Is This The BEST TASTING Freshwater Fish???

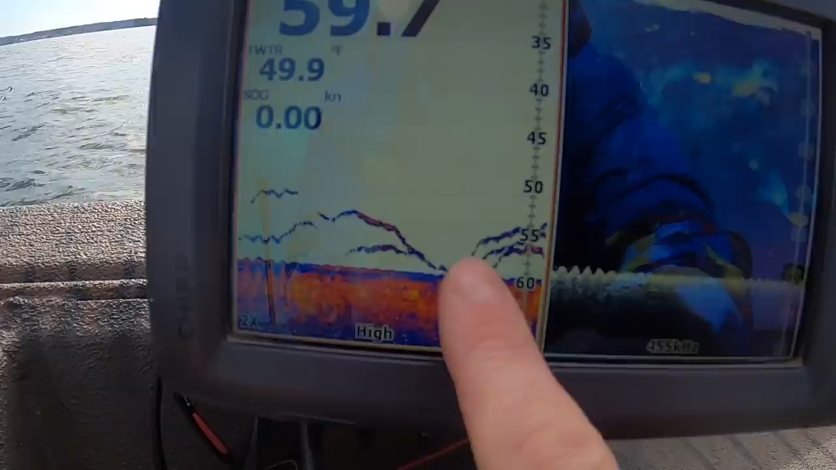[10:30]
On screen: water 49.9°F, speed 0.00 kn
look at that they're coming up off the bottom looking at that herring i guarantee it i feel like i'm in wicked tuna right now man oh there's a bite got him yes yes on the jig tipped with a toughy
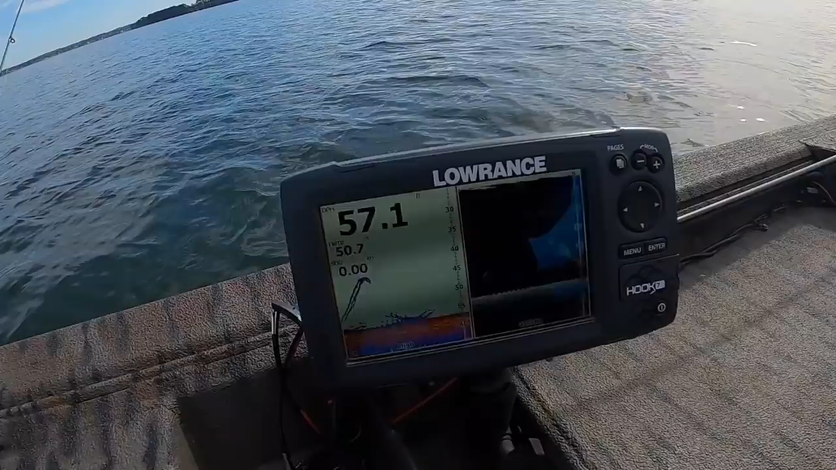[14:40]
yeah yeah and the drumming and the drumming dude yeah i'm not discounting your drumming bro just saying guys we're pulling these fish up when we're pulling the white perch up something's following them up right there and i think that's striper and then there's
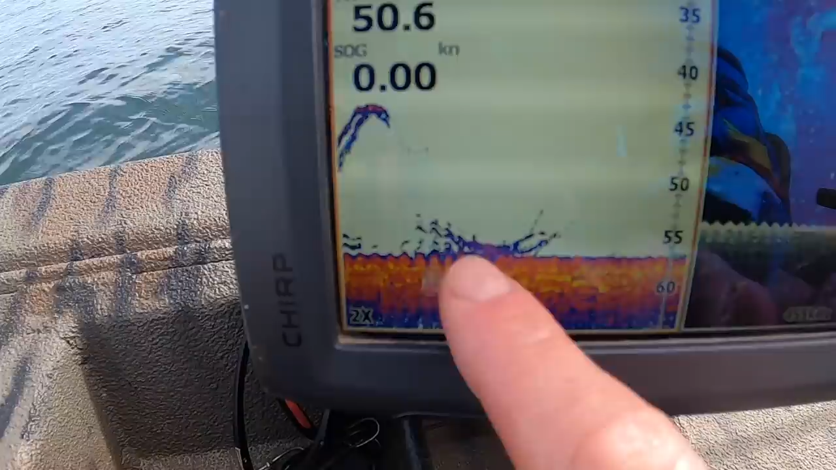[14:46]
On screen: speed 0.00 kn
something down there there's some little striper hanging out there's some big striper down there hanging down dude you getting bit again what no way
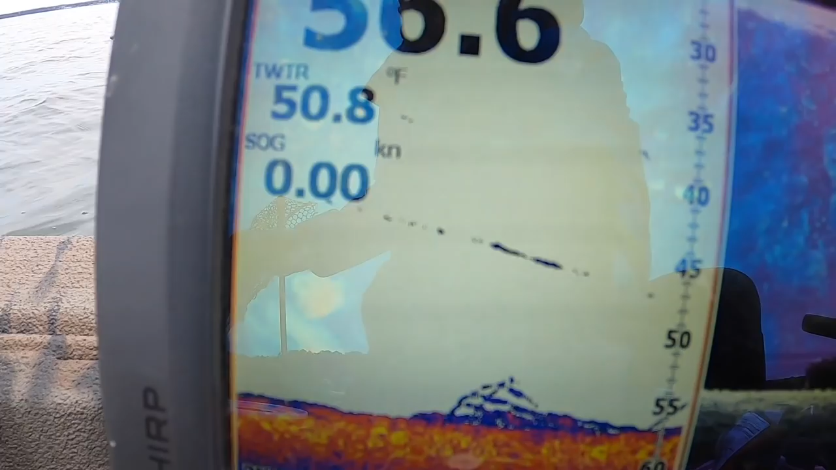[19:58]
On screen: water 50.8°F, speed 0.00 kn
there's a perch right there there's a perch just hanging out and that's what we're looking for
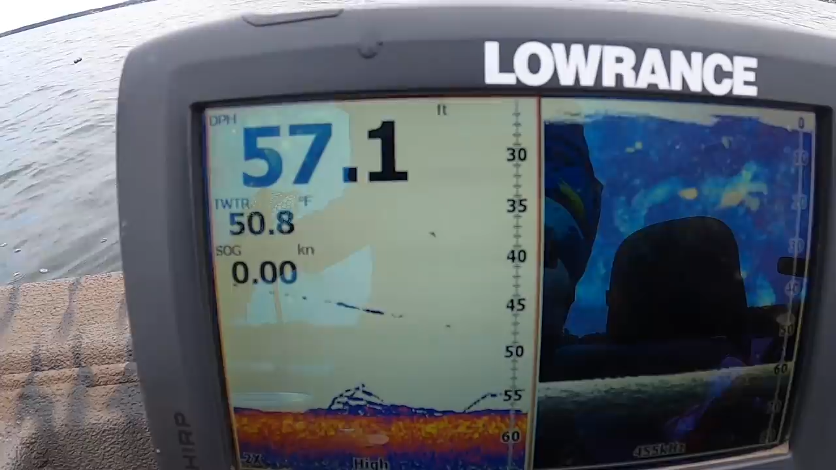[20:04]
On screen: depth 57.1 ft, water 50.8°F, speed 0.00 kn
and they're just there's just schools of them down there and they're just nailing us getting nailed for big fat white perch in the middle of winter filling the